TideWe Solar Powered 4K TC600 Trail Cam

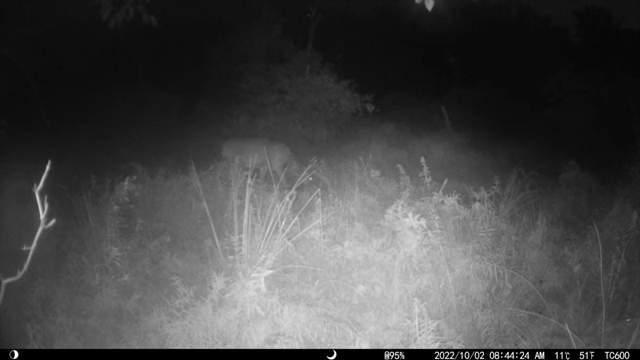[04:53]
clip and it's a doozy it's at night this time is not correct that's a good buck sneaking on through and then here's some daytime video
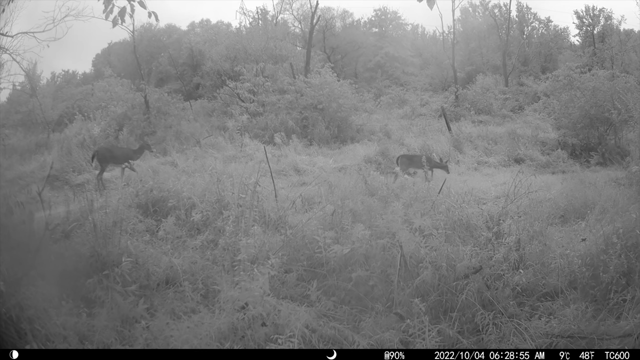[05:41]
still using that infrared bunch of dough cruising through